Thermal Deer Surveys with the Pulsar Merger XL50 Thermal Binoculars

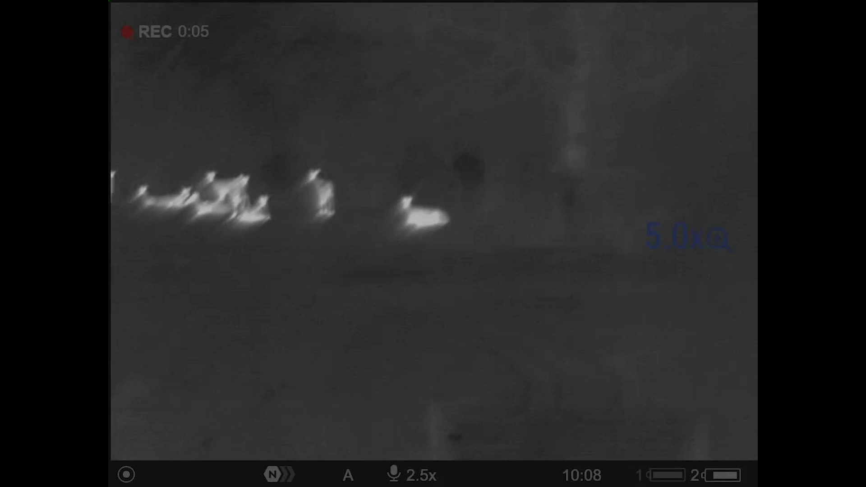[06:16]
As you can clearly see there, which I couldn't identify with the drone, there's another stag sat in the field.
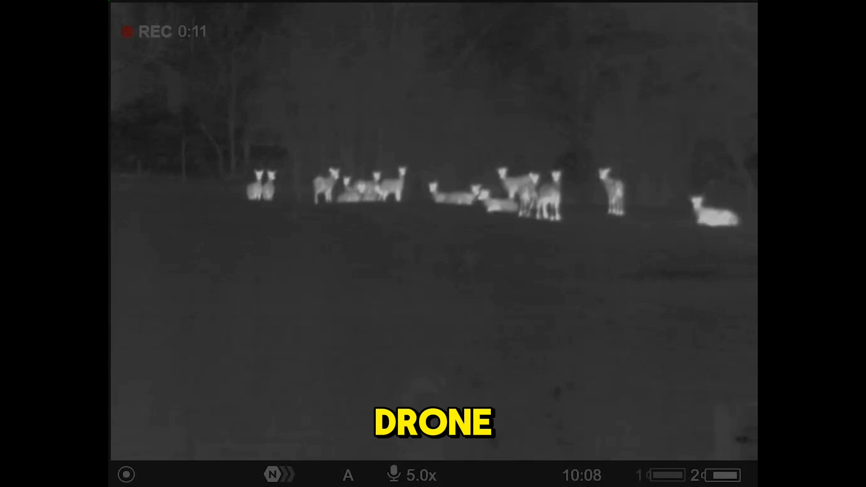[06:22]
One to the right there.
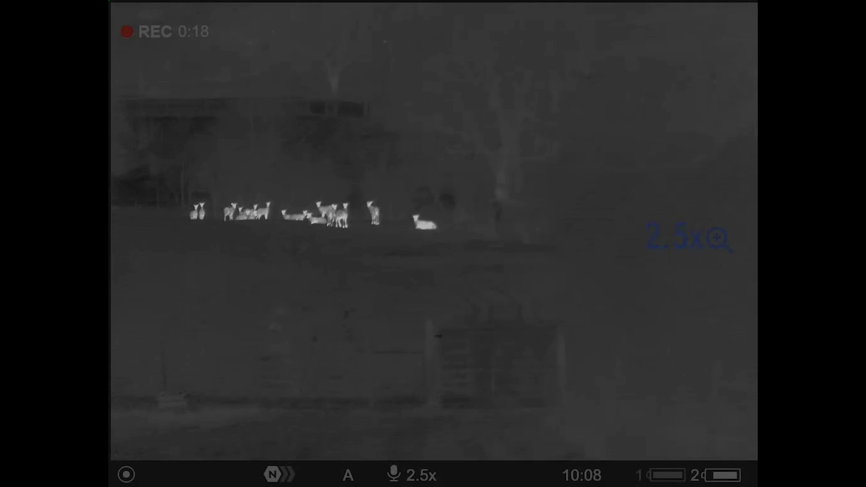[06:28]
The rest of the hinds there.
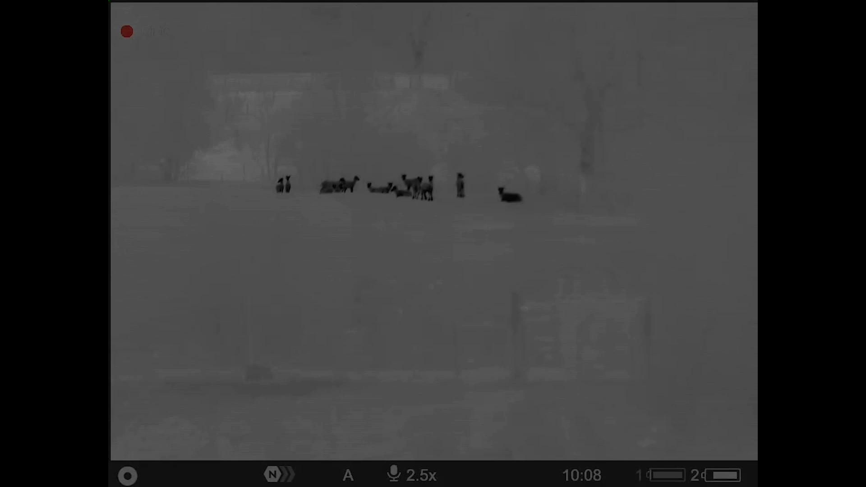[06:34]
I'll just get that on black hot now.
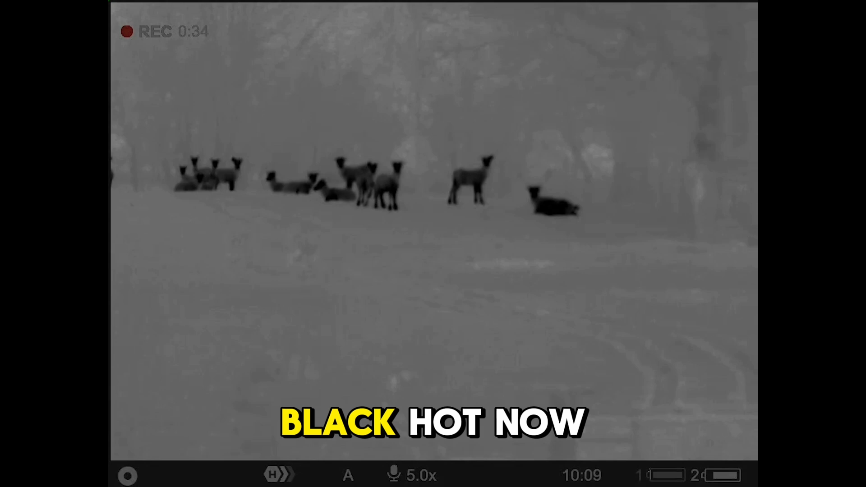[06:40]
You can clearly see the antlers on the stag sat
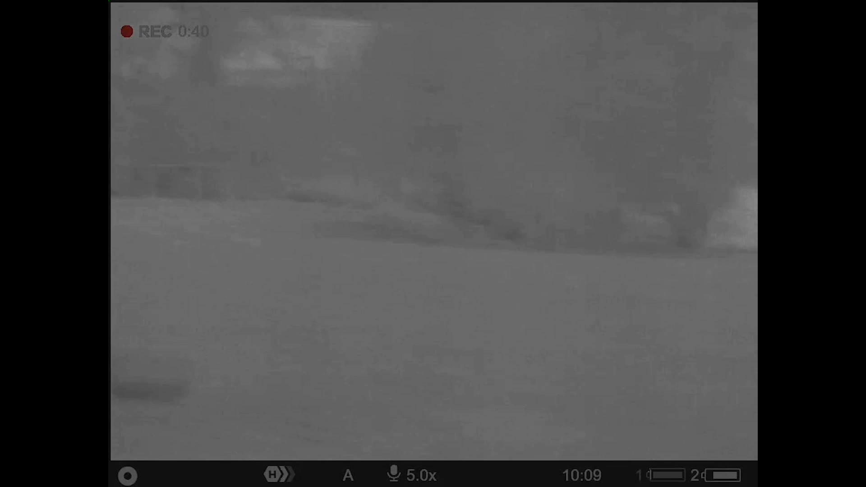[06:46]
down there and the hinds. We've got one, two, three, four, five, six,
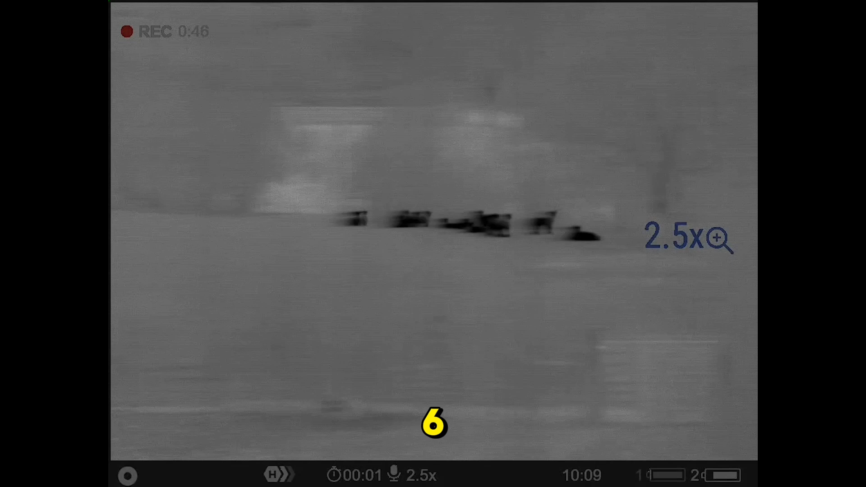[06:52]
seven, eight, nine, 10, 11, 12, 13, 14. So 14 in there.
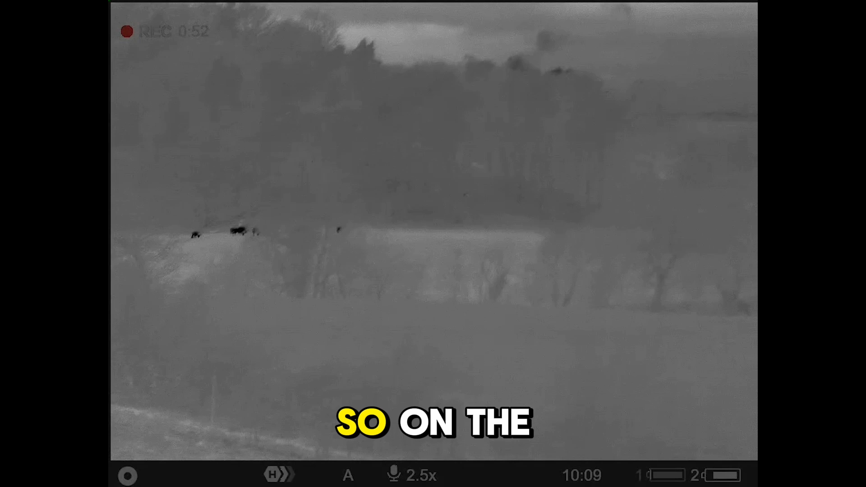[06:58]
So on the original request there should have been 20 in there.
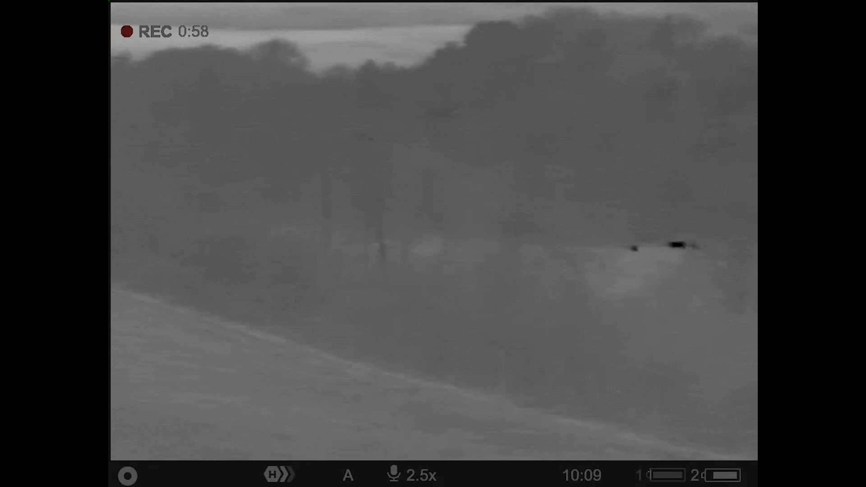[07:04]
So we'll get rounded and have a quick scan. We've got the next field down the bottom there.
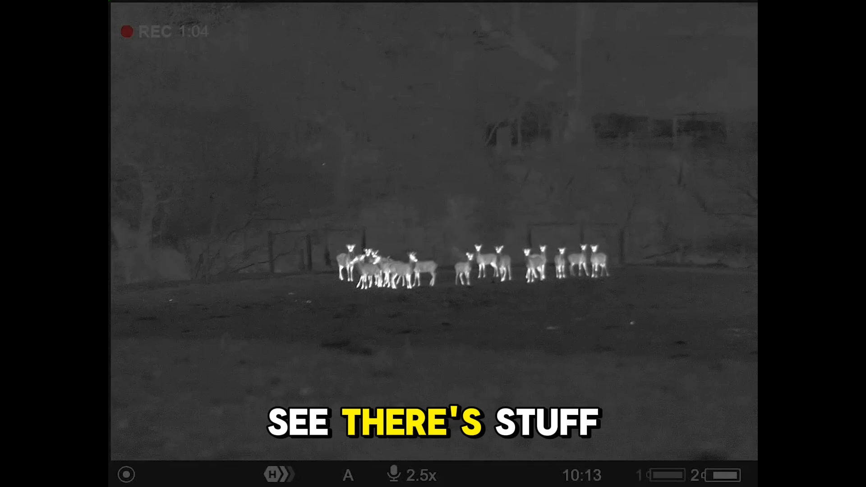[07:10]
As you can see, there's stuff up in the foliage there.
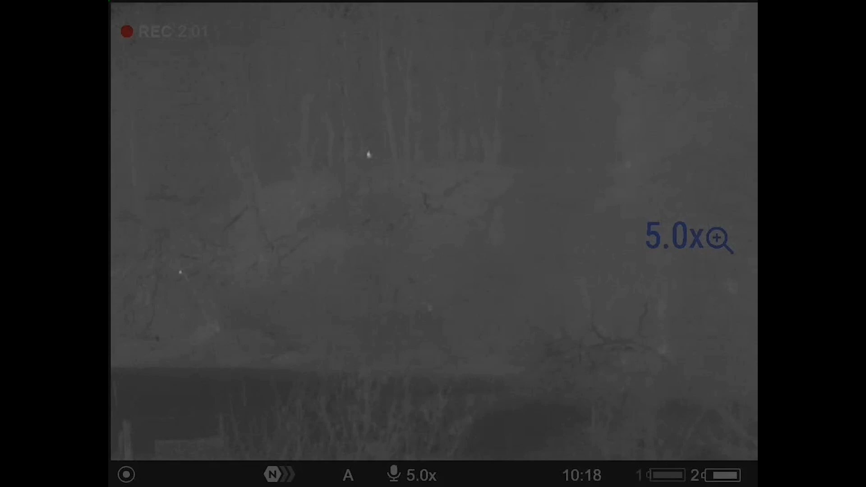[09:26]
Clearly see that deer set up on top of the hill there.
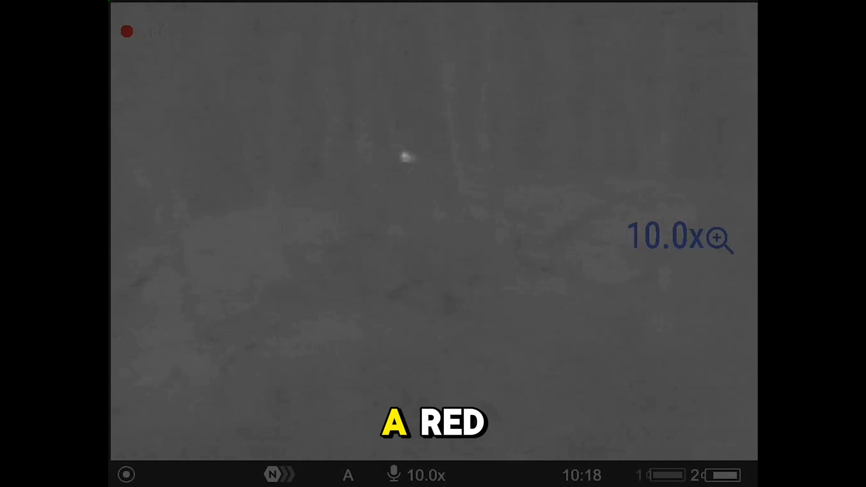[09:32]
Now I can't make out if it's a roe or a red, but it's easily identifiable as a deer.
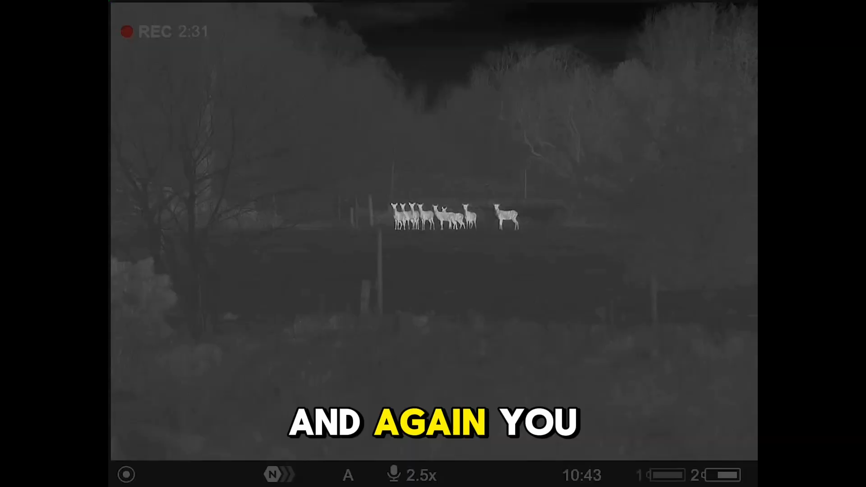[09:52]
And again, I can already account for one, two, three, four, five, six, seven, eight.
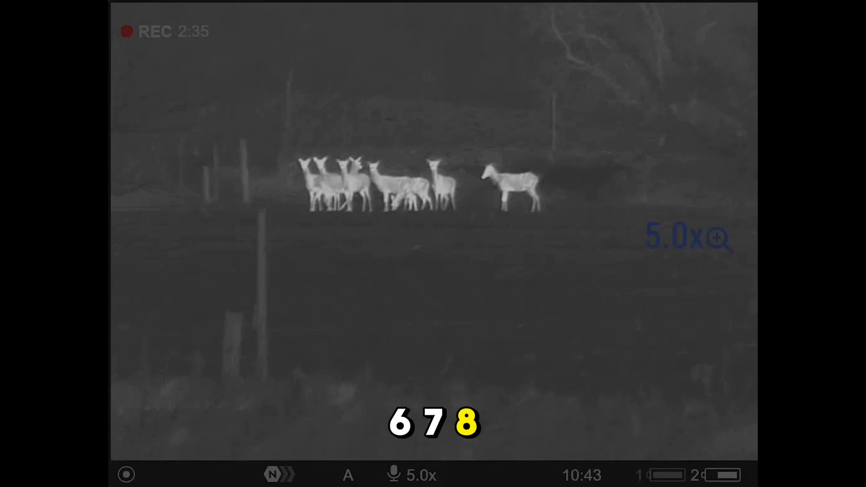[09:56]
So there's eight deer down in the next field. Now I don't really need to push down there any further.